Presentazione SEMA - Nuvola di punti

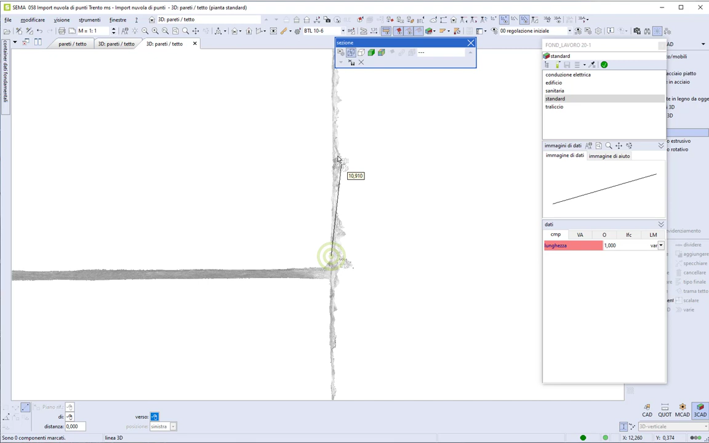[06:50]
filo interno dei muri perimetrali perimetrali angolo 90 gradi lunga
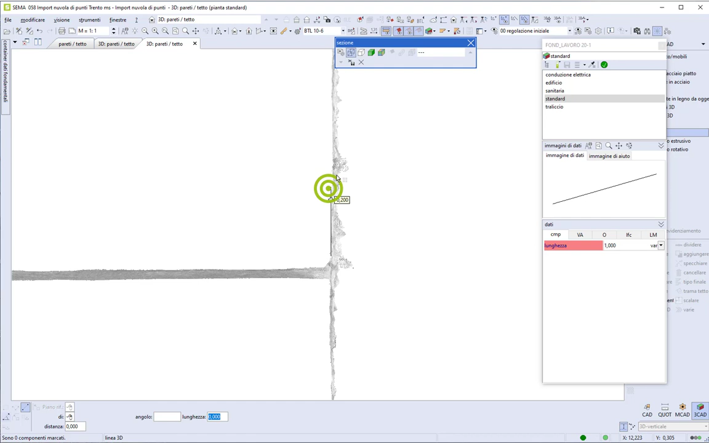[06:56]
indicativamente fin qui in seguito le linee le possiamo
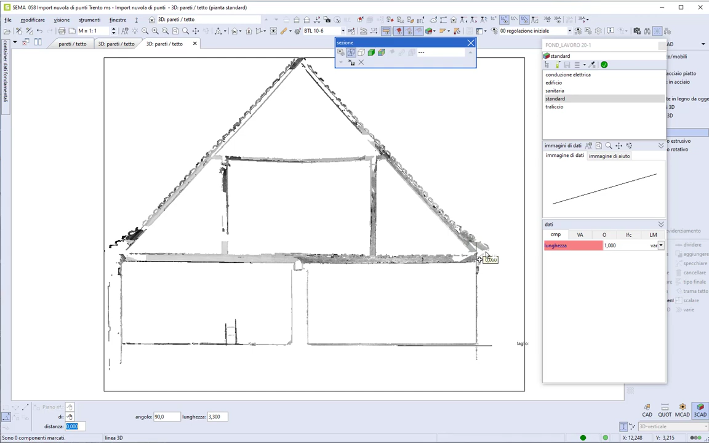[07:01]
tagliare raccordare fra di loro adesso segno anche lo spigolo interno del muro a sinistra qui vediamo anche indicativamente già che
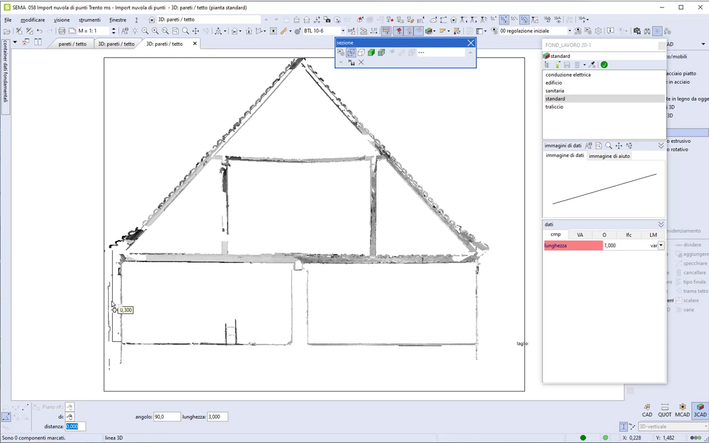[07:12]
c'è una traccia di rilievo dello spessore del muro quanto può essere lo spessore del muro 40 44 45 centimetri ci può servire dopo per inserire anche la parete perimetrale
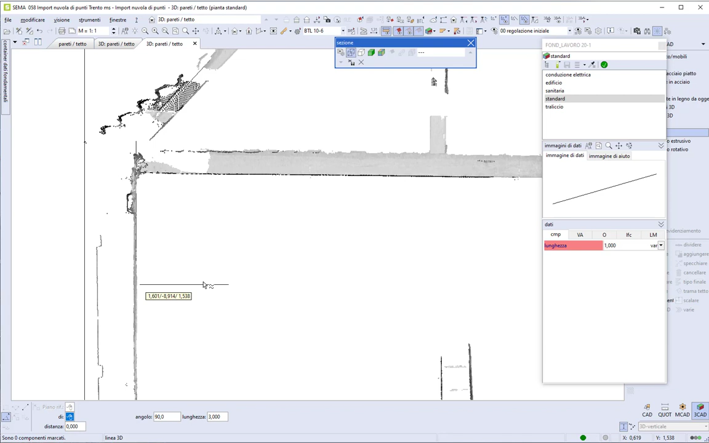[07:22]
seleziono tutti gli oggetti uguali e tengo accesi solo questi e adesso con il comando la
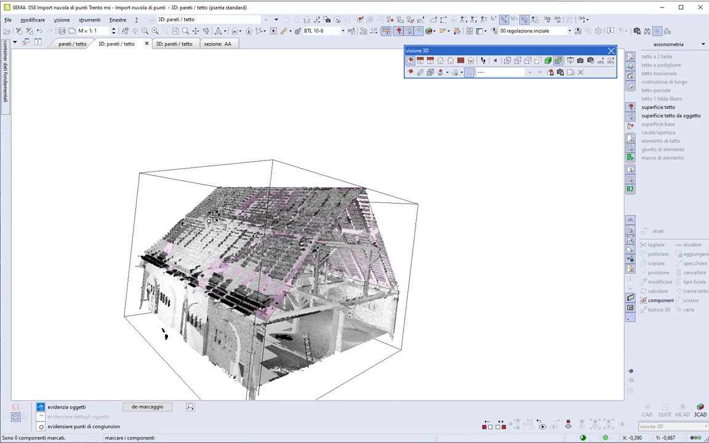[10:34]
e qui in sovrapposizione con la nuvola di punti possiamo verificare che combaciano abbastanza la nuova membrana del tetto con quello che era il lievo dell'esistente torniamo nella vista dall'alto
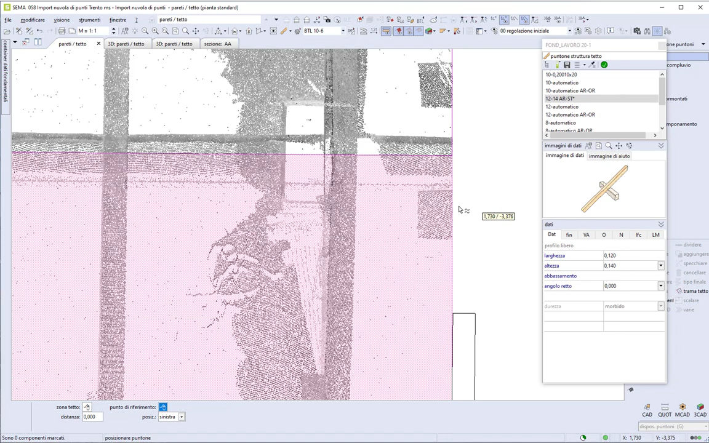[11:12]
di punti si riesce abbastanza precisamente a scegliere il punto
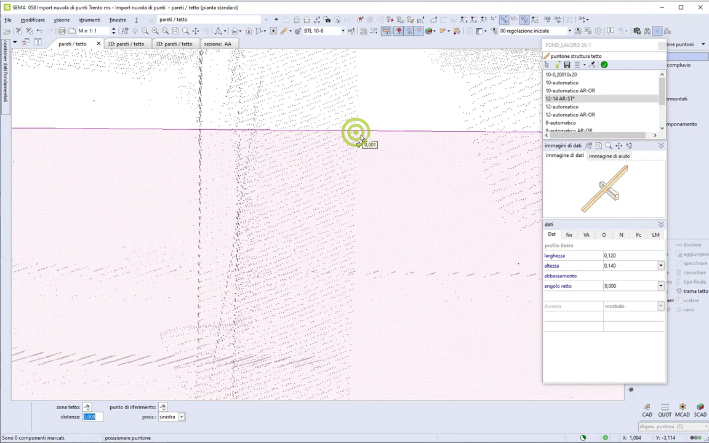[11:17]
vedendo in trasparenza la nuvola di punti sotto
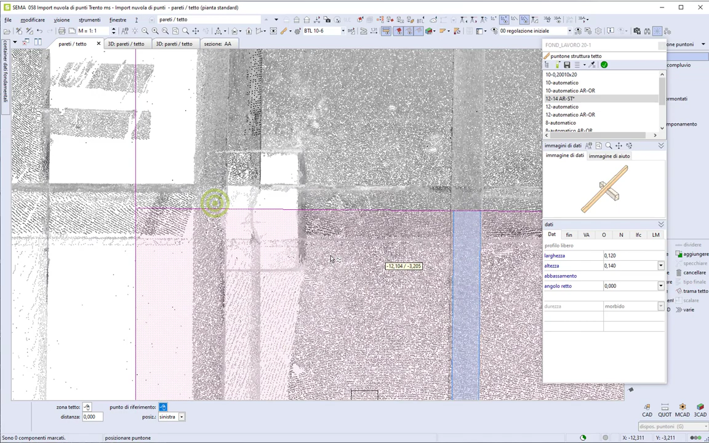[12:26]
qui notiamo che le superfici di tetto che avevo creato prima non coprono completamente l'orditura vecchia esistente questo perché avevo creato le superfici sulle linee 3d create nella sezione verticale che non era all'estremità
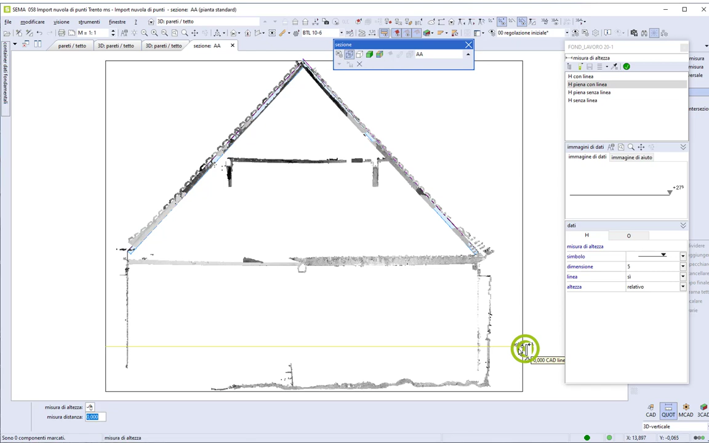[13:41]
determinare alcune quote vediamo quella che era la quota 0 del nostro disegno e andiamo a
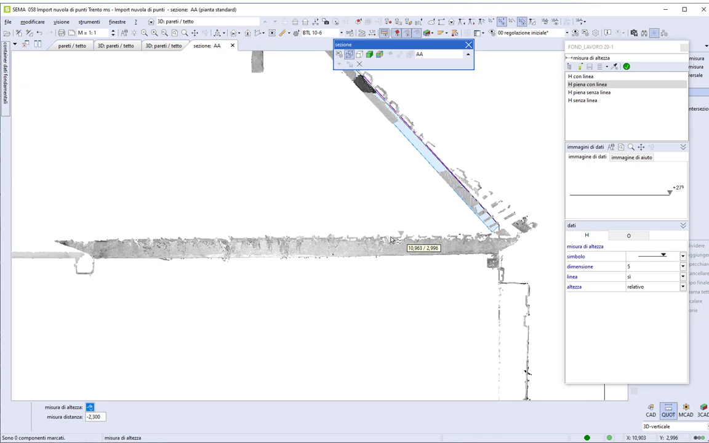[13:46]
vedere più o meno quelle che sono le quote del solaio e del
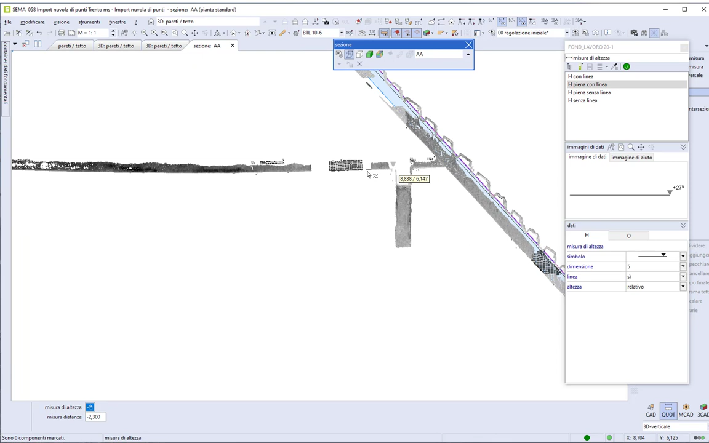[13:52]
soppalco o comunque dove ci sono i tiranti del tetto
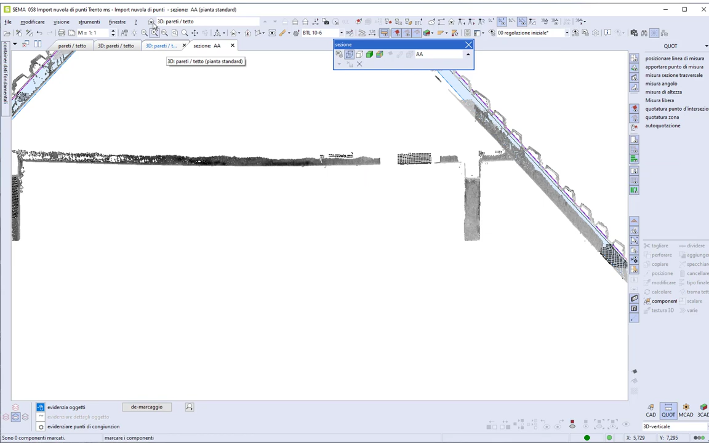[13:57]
con la possibilità che abbiamo visto prima di modificare la quota del piano o creare direttamente un nuovo piano
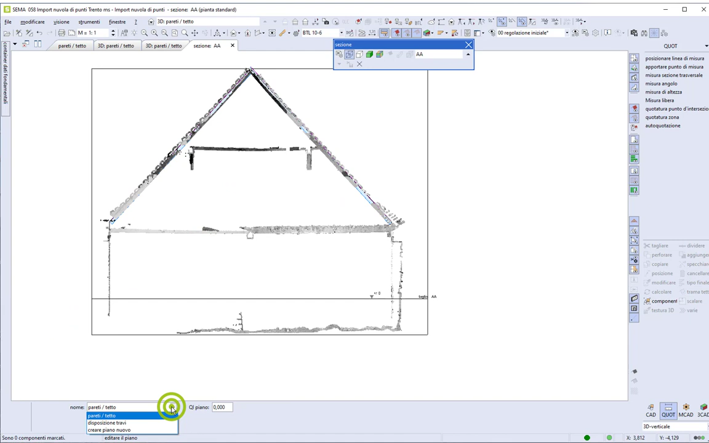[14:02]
sistemiamo qui cambio la quota del nostro piano travi
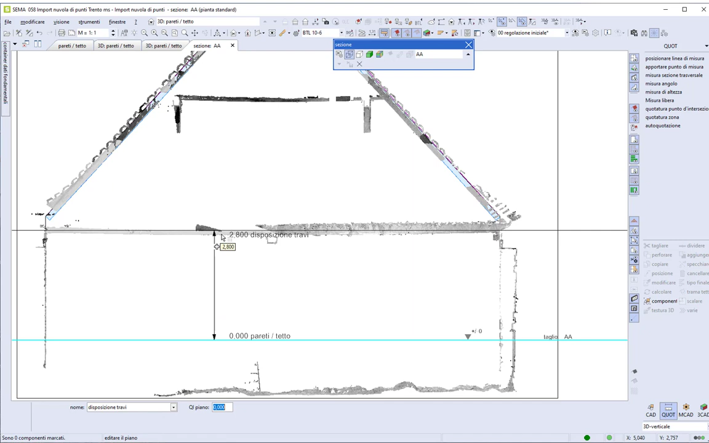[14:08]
può andar bene 3 metri di altezza mi sembra che 3 metri ci siamo